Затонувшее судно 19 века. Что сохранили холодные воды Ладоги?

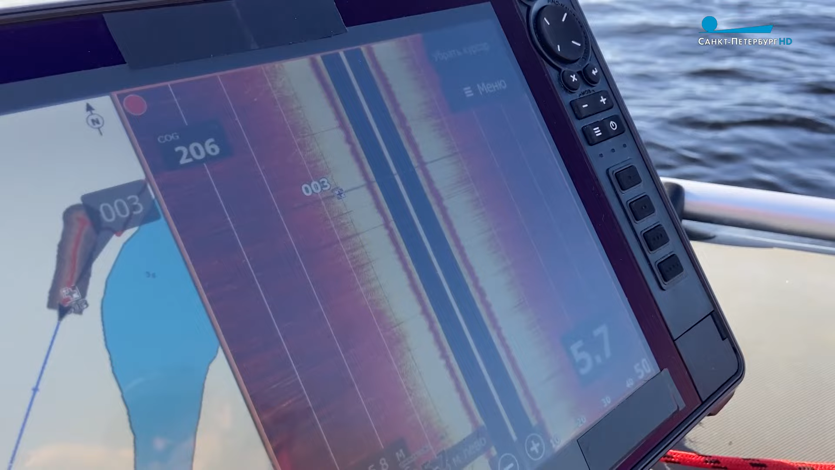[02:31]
напоминает узи то есть люди тоже ультразвук звук тоже излучается на определенных